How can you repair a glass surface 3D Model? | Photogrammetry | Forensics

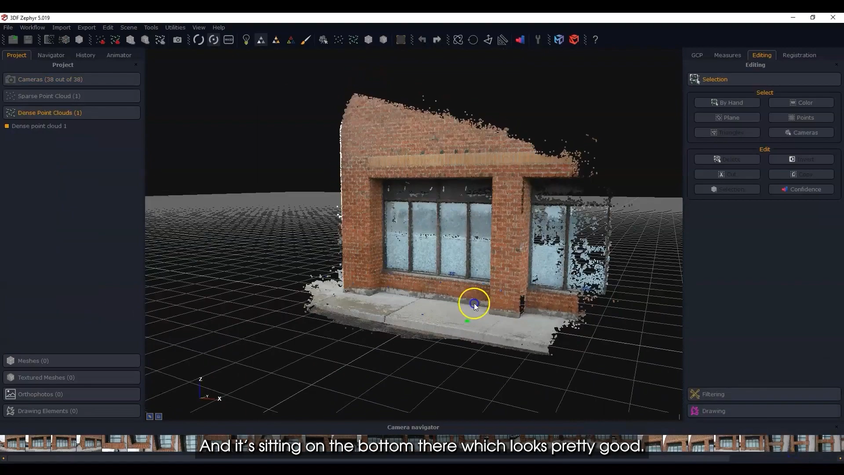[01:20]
and it's sitting on the bottom there which looks pretty good so let's have a look at the glass
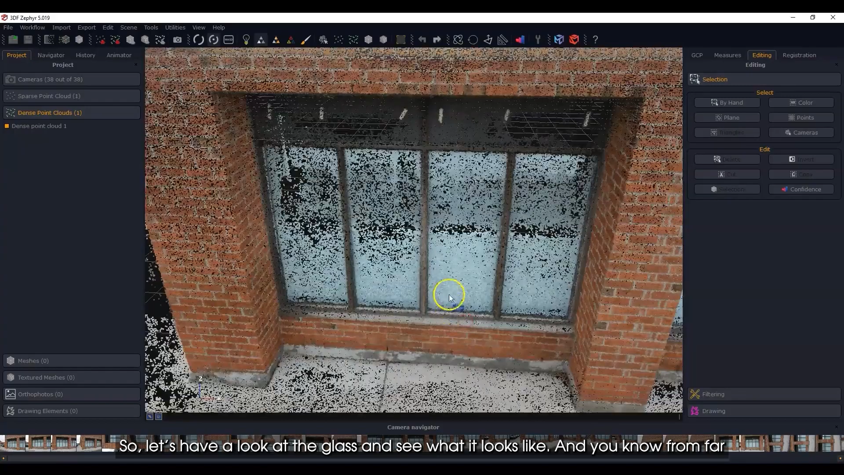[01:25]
and see what it looks like and you know from far if you look at it hey you know you'd be thinking hey that looks fantastic whatever but you
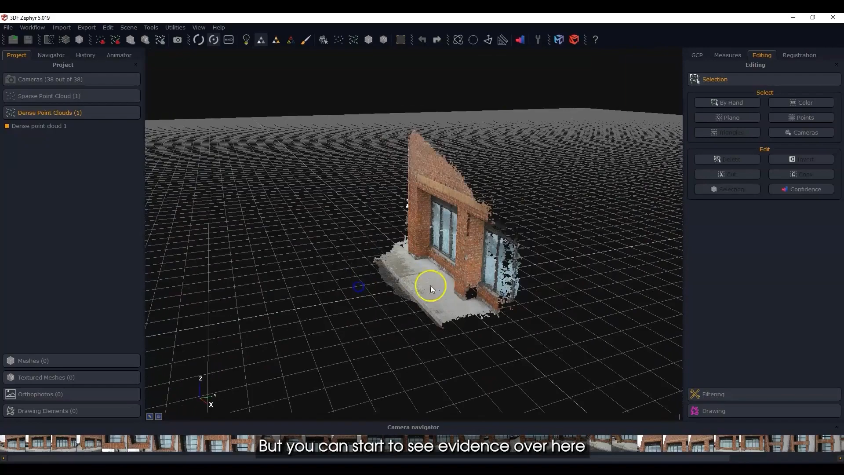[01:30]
can start to see evidence over here in this area that it just it looks kind of noisy and as we get
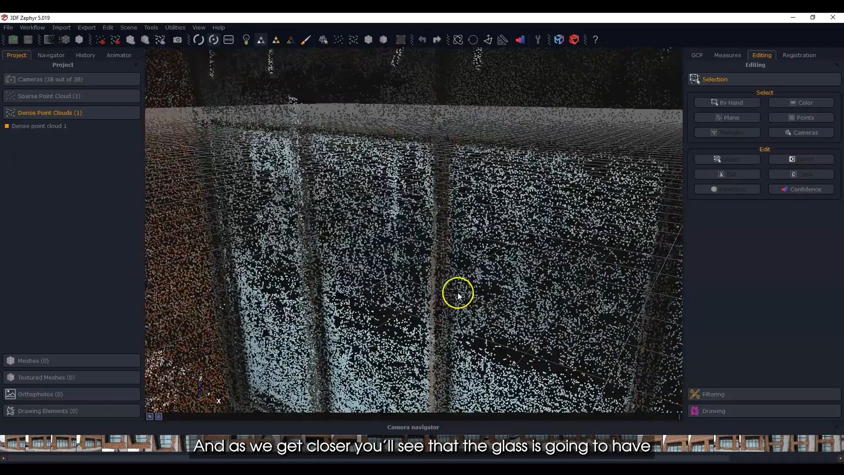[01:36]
closer you'll see that the glass is going to have all kinds of
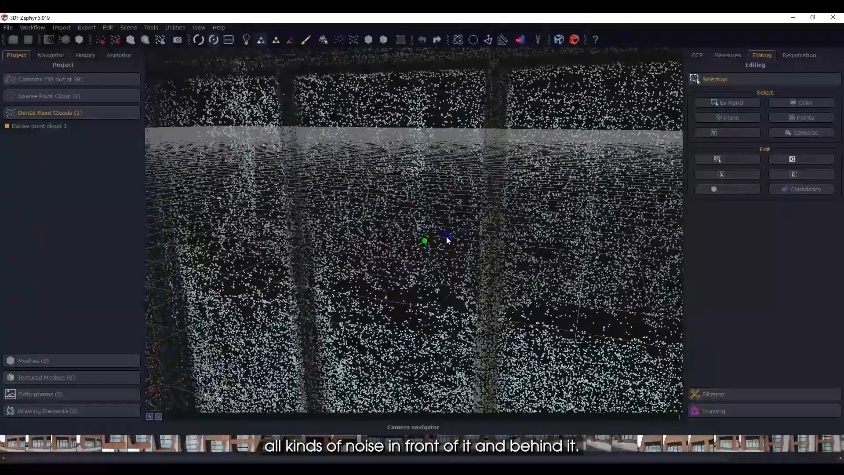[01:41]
noise in front of it and behind it and it's a little bit denser here where there were the shades that
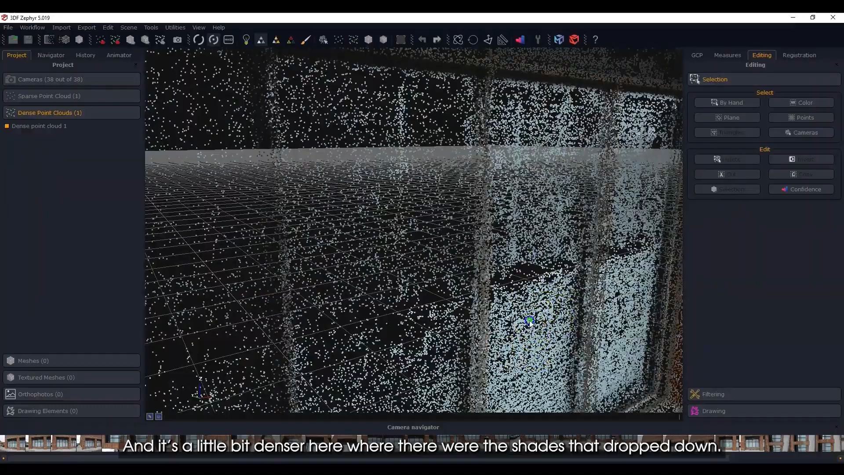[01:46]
drop down but again quite noisy so it's gonna have a really really hard time trying to figure
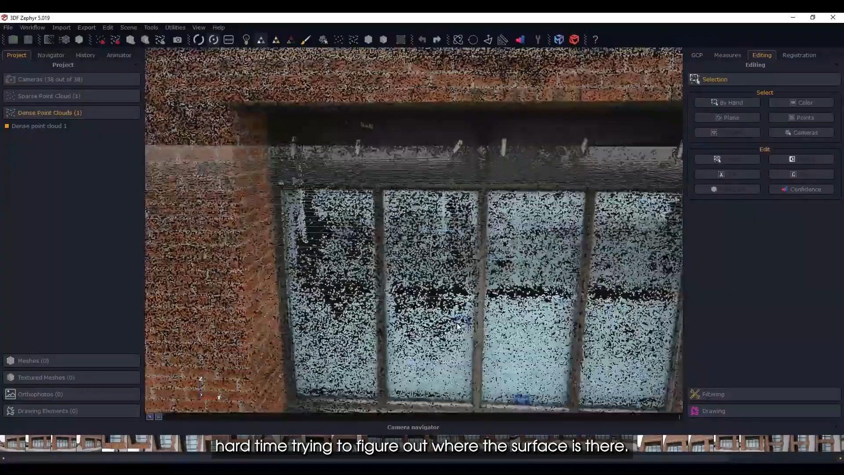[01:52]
out where the surface is there whereas you know here on the brick you can see that it's it's a bit cleaner
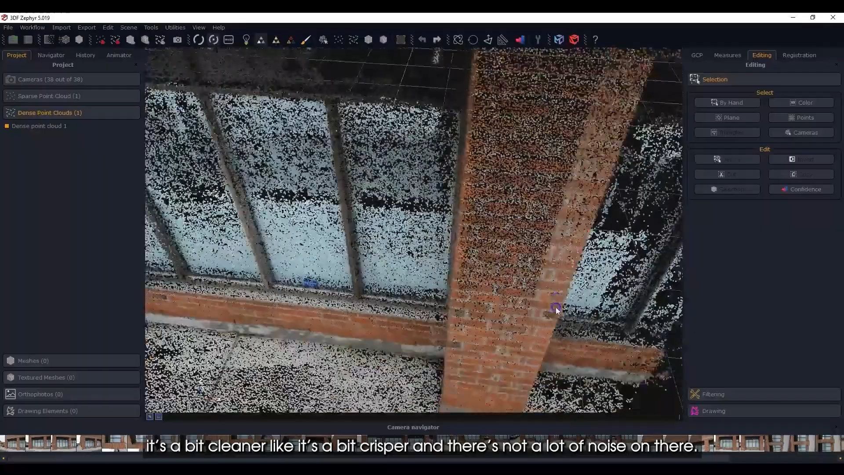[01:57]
like it's a bit crisper and there's not a lot of noise on there and like I said I could have done a better job
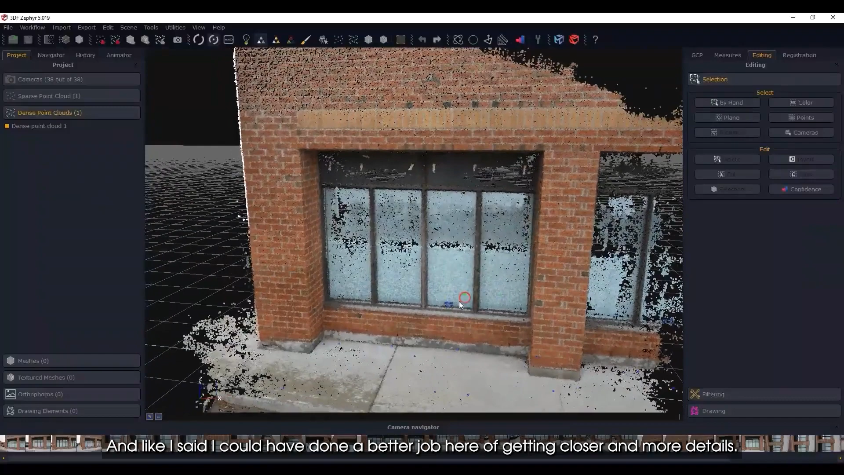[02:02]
here of getting closer and more details but that's not the purpose of this particular exercise
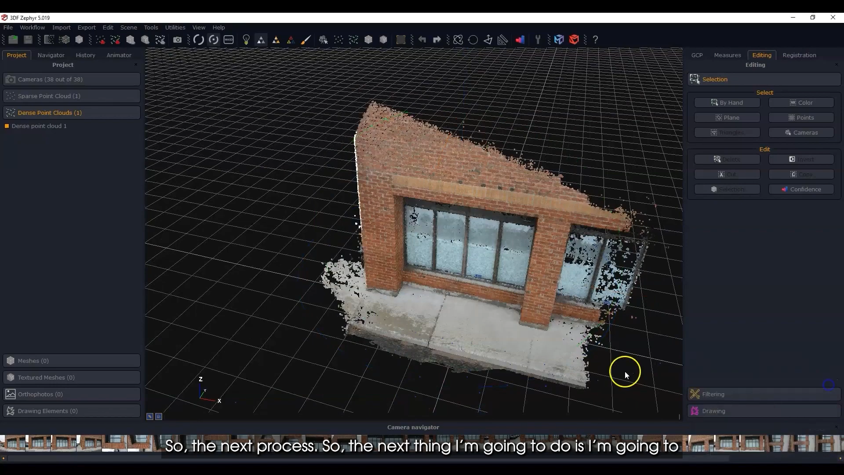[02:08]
so the next process so the next thing I'm going to do is I'm going to demonstrate what the mesh would look like if
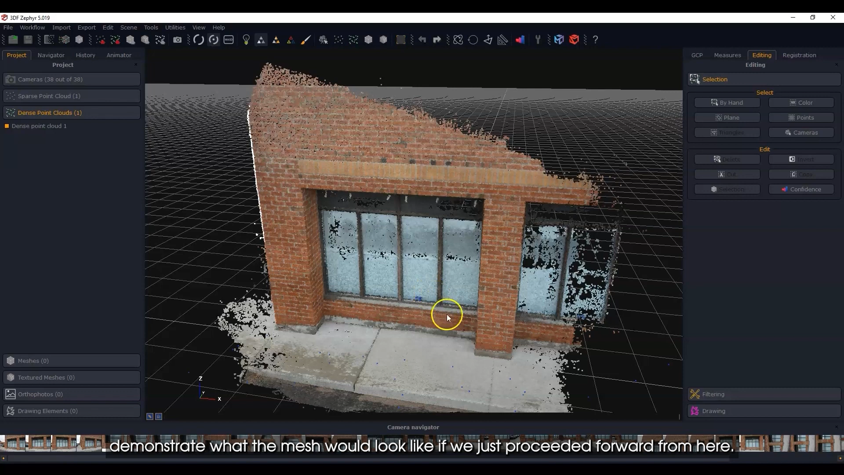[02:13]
we just proceeded forward from here let's have a look at what we got let's see what this mesh looks like so right off the bat from far here not too bad but let's get in and have a look
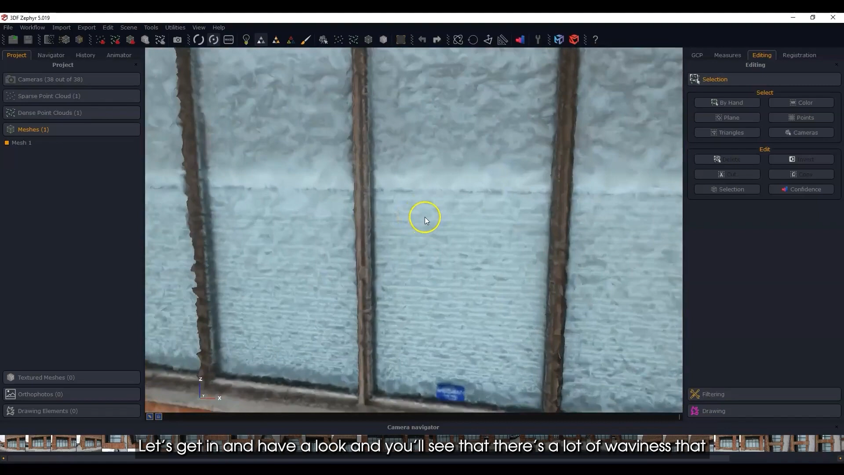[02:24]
and you'll see that there's a lot of waviness so that might be a little difficult to see
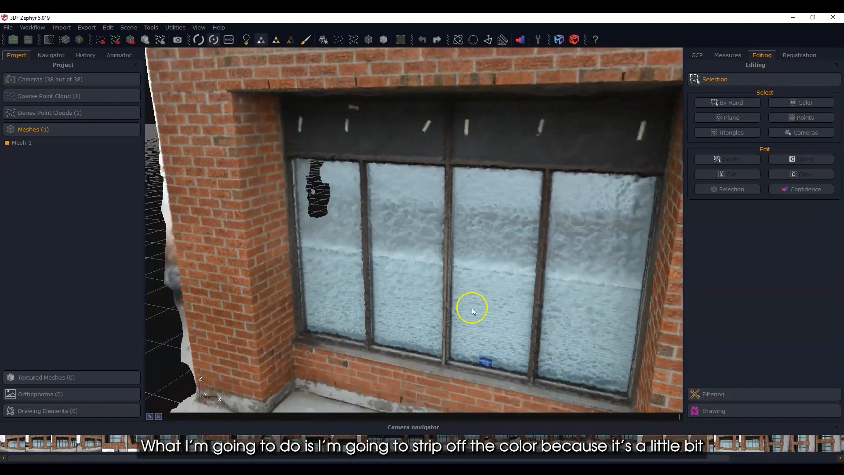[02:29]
what I'm going to do is I'm going to strip off the color because it's a little bit deceiving when you look at it and you'll see even here there was even a hole so I'm just gonna look at it like this and now you'll see that there's an
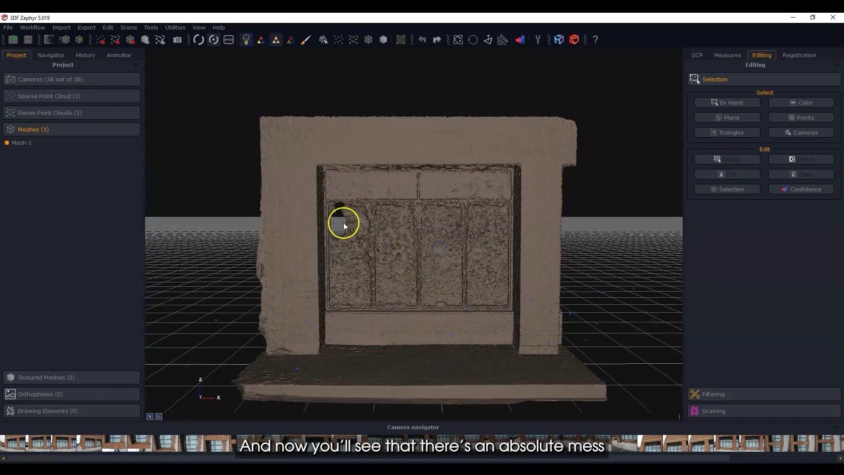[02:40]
absolute mess over here where the the glass should be right a real
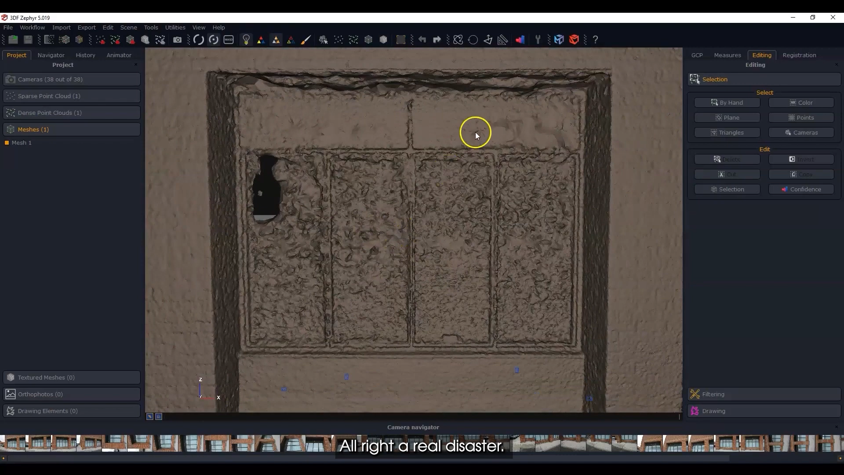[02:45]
disaster up here could have been better and even when I took the photos this part here could have been if I had
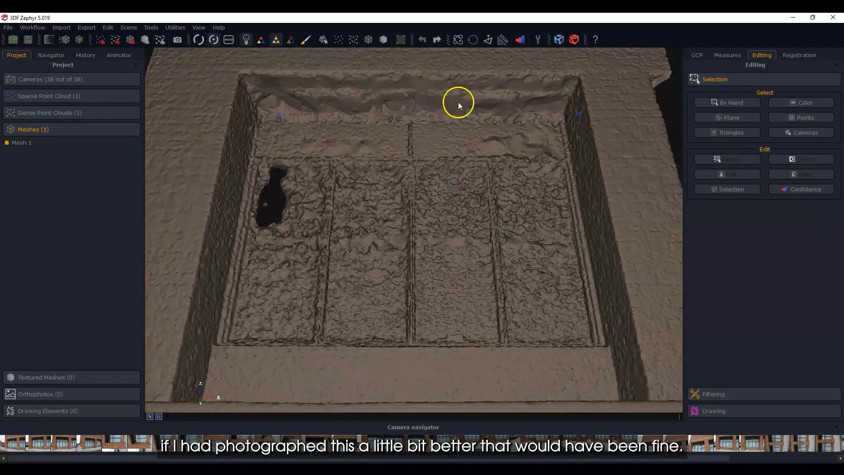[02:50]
photographed this a little bit better that would have been fine but the real goal here was really just to look at the the
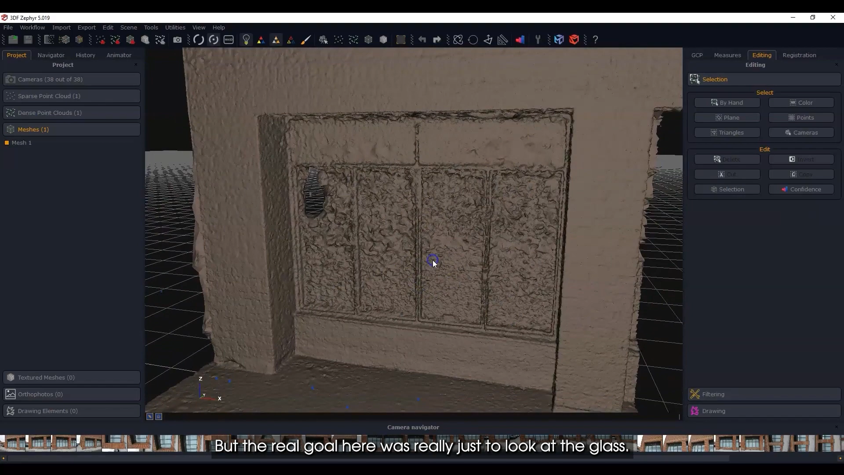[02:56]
glass and see that you know there's obviously some issues going on here so what we're going to